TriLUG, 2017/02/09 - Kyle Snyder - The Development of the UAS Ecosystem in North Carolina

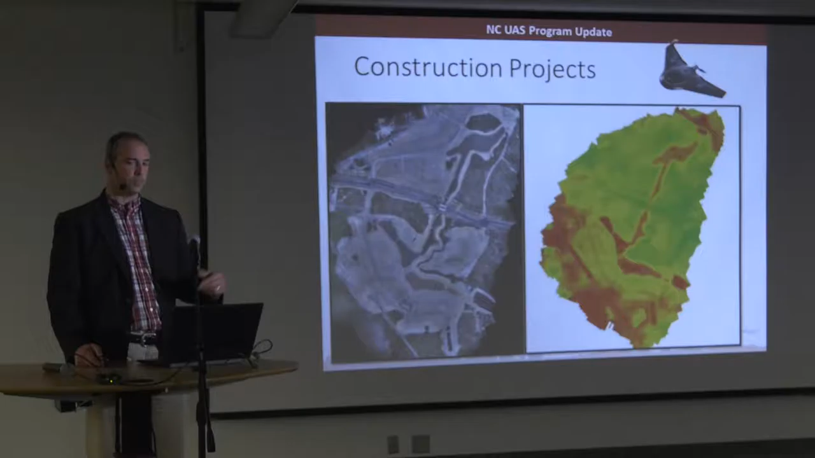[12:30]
Uh, Trimble gave us the airplane and gave us the software as part of their contribution into the membership. So they built that in house. Yep. Uh, we have used Agisoft. Uh, we've done a little bit with Pix4D, but really Agisoft and Trimble business center are our two preferred suites. Um, we've got the Inspire. We've flown over Lake Raleigh there at NC State. Uh, for people that haven't seen imagery before, uh, I don't know if James's videos.